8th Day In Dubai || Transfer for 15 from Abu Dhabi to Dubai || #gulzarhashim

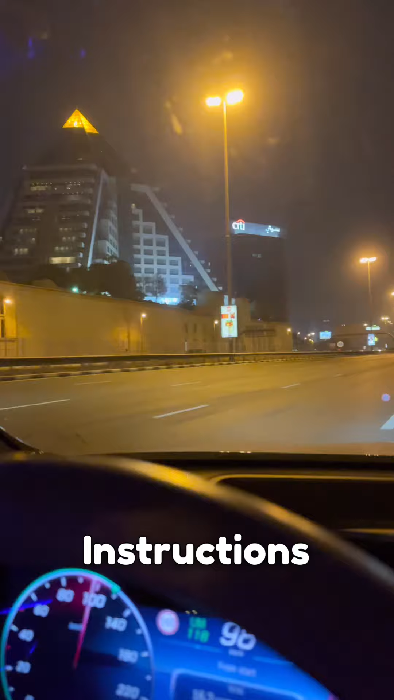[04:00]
ملی کہ بھئی آپ چلے جائیں
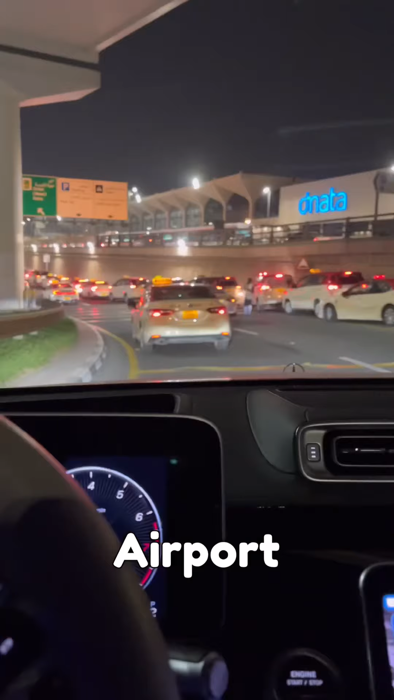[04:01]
ائرپورٹ ٹرمینل ون وہاں سے ایک گیس کو پک اپ کرنے کے لیے تو بھائی
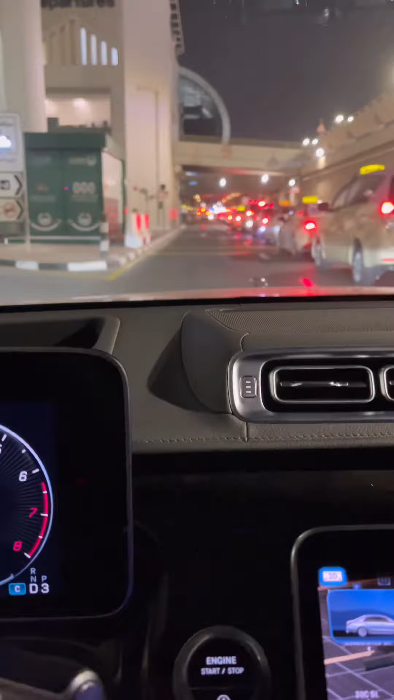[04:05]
میں آ گیا ٹرمینل ون پہ اور میں نے جیسے ٹکٹ نکالی پھر میں نے ڈھونڈی پارکنگ کیونکہ جب
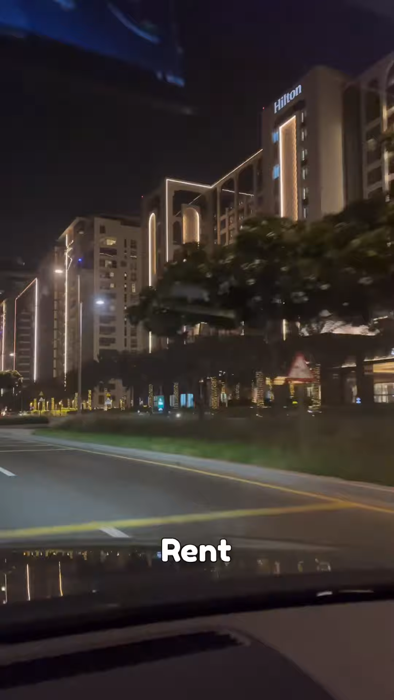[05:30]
آؤٹ کرتے ہیں تو خیر میں دوبارہ ان کو ڈراب کر کے گیسٹ کو فرمے نکلا اپنی گھر کی طرف
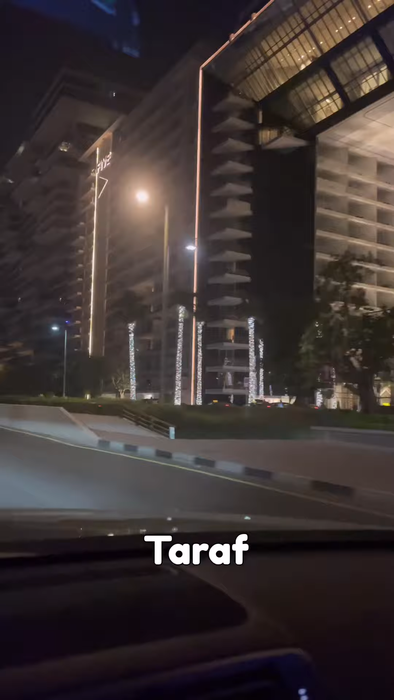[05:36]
تو یہ ہے شیخ زاید روڈ میں تھوڑا سا لائٹ کم کر کے آپ کو یہ دکھا رہا ہوں تھا کہ نائٹ میں کیسا دکھتا
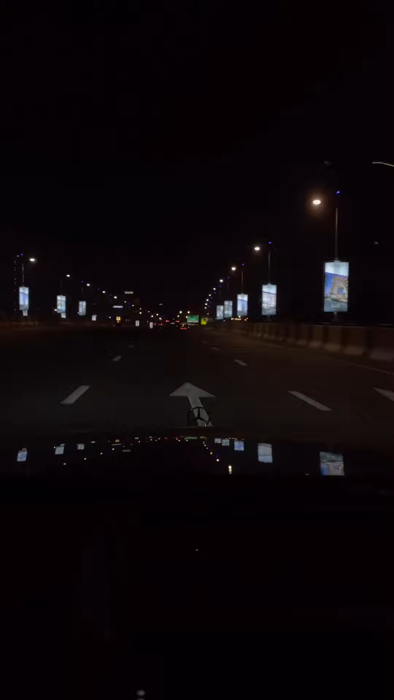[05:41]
ہے تو دوبارہ میں آیا ابھی آپ ٹائم بھی دیکھ سکتے ہو کیا ٹائم ہو رہا تھا کہ ہم سوا دو بج رہے ہیں